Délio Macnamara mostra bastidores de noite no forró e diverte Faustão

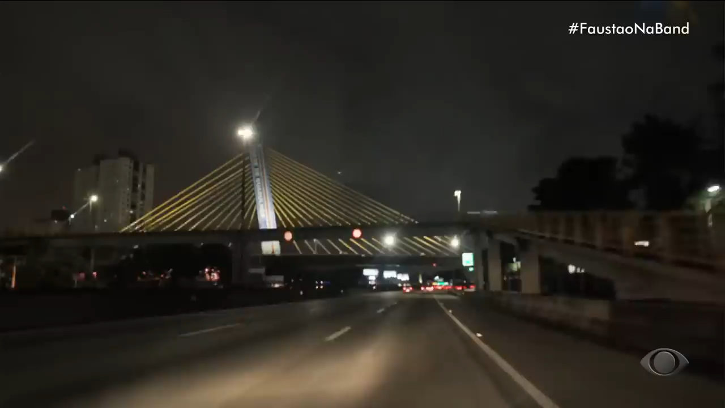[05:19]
Délio McNamara, sociólogo do forró. Você vê aí, Fausto, é Guarulhos, é um ponto de referência, viu?
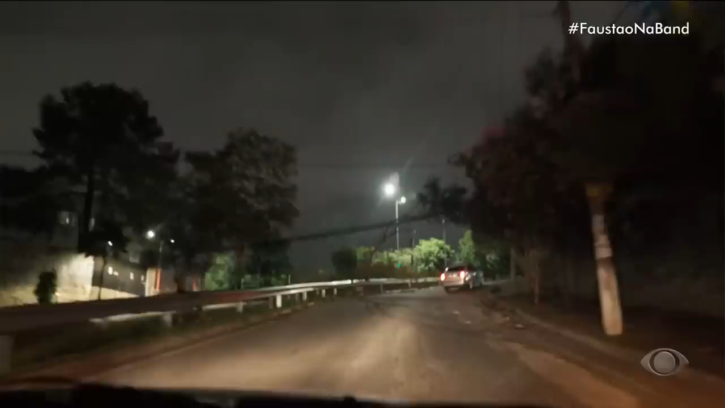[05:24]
Eu vi. Que aí é longe, é fronteira com a Tchecoslováquia aí.